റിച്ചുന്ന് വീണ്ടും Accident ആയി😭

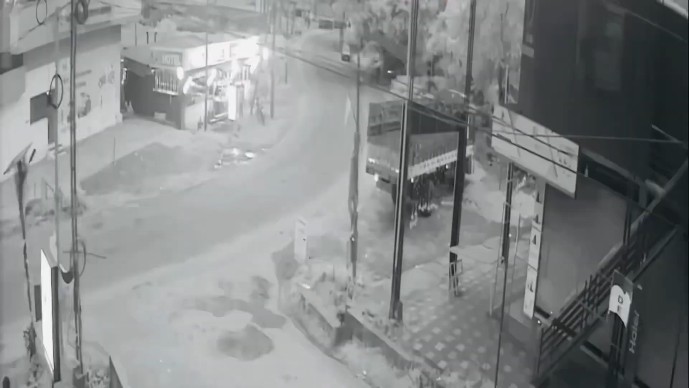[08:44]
ഇതാണ് ഈ വീഡിയോ നിങ്ങൾ ശരിക്കും ഒന്ന് ശ്രദ്ധിച്ചു നോക്കിട്ടോ. ഈ മേലത്തെ റോഡാണ് നമ്മളെ റോഡ്, അത് അറിയിച്ചാണ് പോണത്. നേരെ കാറിൻ്റെ മുന്നിക്ക് ഇടിച്ചു, ആള് വീണുട്ടോ.